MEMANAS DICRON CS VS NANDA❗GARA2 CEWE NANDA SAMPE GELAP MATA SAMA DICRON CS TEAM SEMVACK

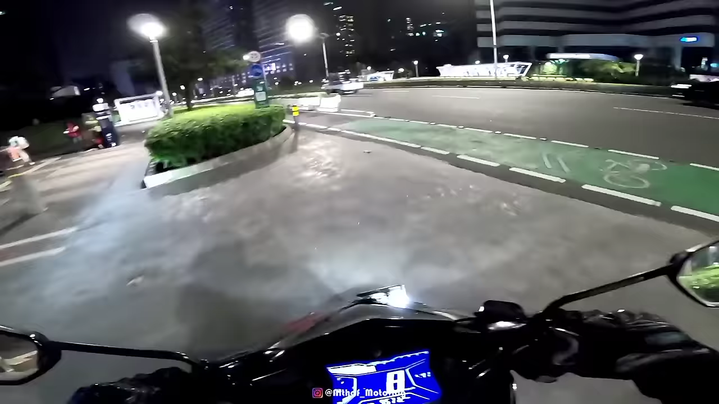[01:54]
Ini cerah banget guys ya, cuaca hari ini kita cerah banget cuy. Tadi sore sempat hujan deras banget. Alhamdulillah sih malamnya cerah banget guys.
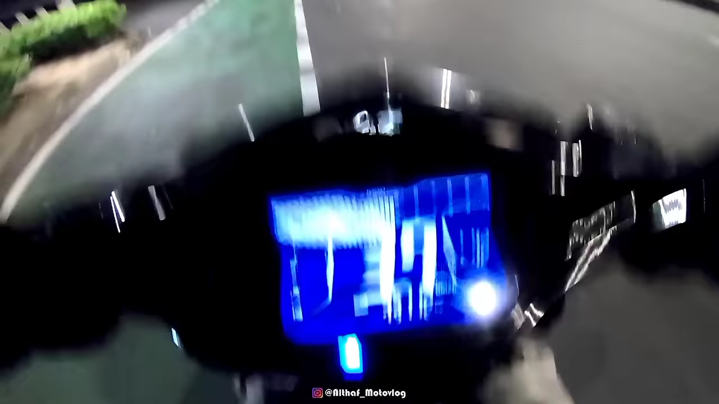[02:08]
Oke, bismillahirrahmanirrahim.
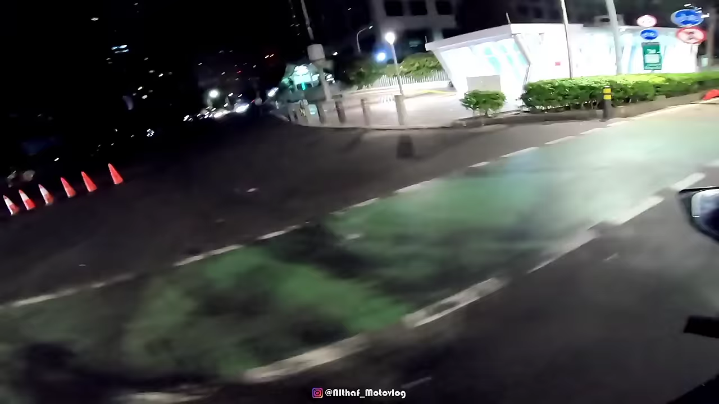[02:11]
Wah ini kotor banget nih, bekas apa sih? Ini di bawah sini tuh udah ada kereta loh cuy. Keren kan? Gak kelihatan gitu guys. Di bawah sini tuh ada rel kereta ternyata guys, di bawah tanah ini cuy. Gak kelihatan kan? Underground, bener-bener underground cuy. Set kenceng banget itu bawa motor guys. Sepi ya kalau hari biasa mah, sepi banget guys ya.
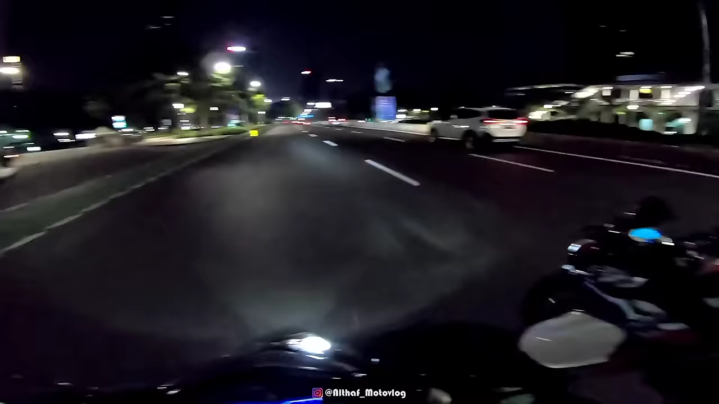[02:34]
Gak banyak orang pada riding gitu cuy. Gak banyak orang pada NR gitu. Kalau hari Minggu jam-jam segini kalau malam Minggu tuh, aduh ini lagi rame-ramenya guys. Apalagi anak-anak speeding itu, waduh lagi rame banget guys pasti.
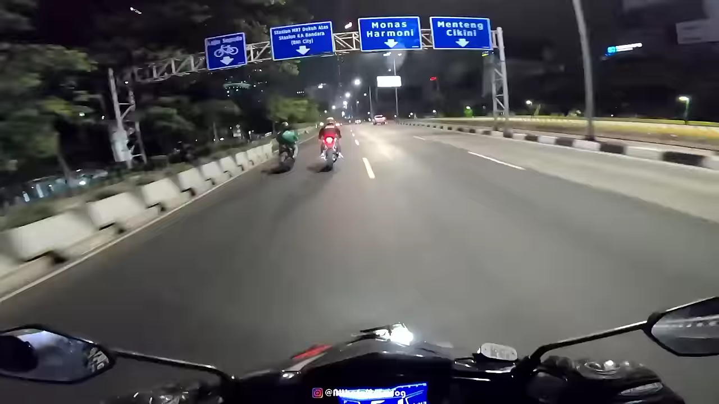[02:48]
Ya paling cuma orang-orang gabut doang yang keluar geblek. Udah tau hari biasa, ngapain juga keluar ya kan, besok kerja ya kan. Kalau orang yang gak punya kerjaan mah is okay gitu cuy. Kalau kayak gua kayak gini ya, kalau gak gabut, kalau gak ngonten ya tetap tidur cuy. Ngapain juga sebenarnya ya. Apa? Kenapa? Takut? Polisi jauh juga.
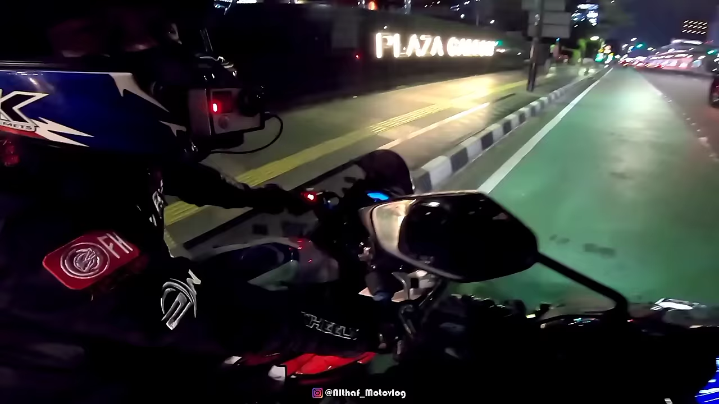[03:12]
Oh berarti putar balik sini dong? Hah? Putar balik aja? Iya putar balik aja. Berarti nanti kita baliknya lewat Blok M aja mah? Iya. Iya. Ya udah. Iya. Oke guys, kita lanjut lagi guys. Apa itu guys? Suaranya merdu sekali guys. Wow, gelo. Apa itu? Sugomi. Oh ini putar baliknya ya? Oh bukan cuy. Bus, jebrak, meledak guys knalpotnya. Gurih pisan ya kan.
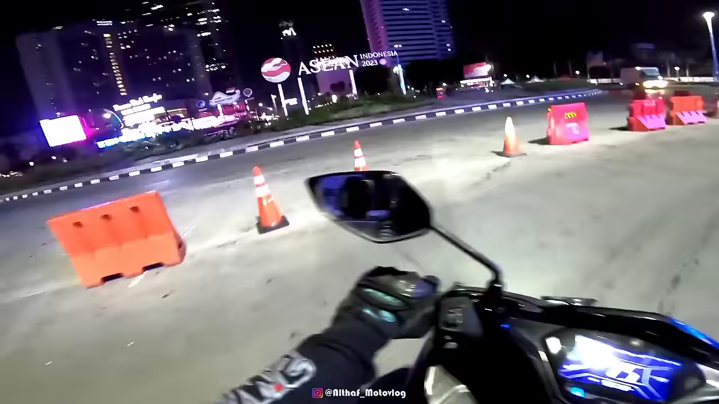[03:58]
Labas ke sono. Saking kencengnya guys ya. Wow, ada motor Teletubbies guys.
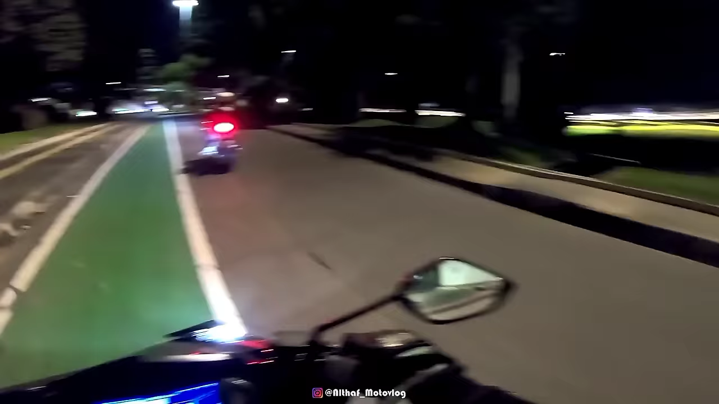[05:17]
Berhubung malam kan biasanya kan polisi nggak ada, jadi anak-anak pada lewat situ guys. Oh, ramai guys nih guys. Ramai guys.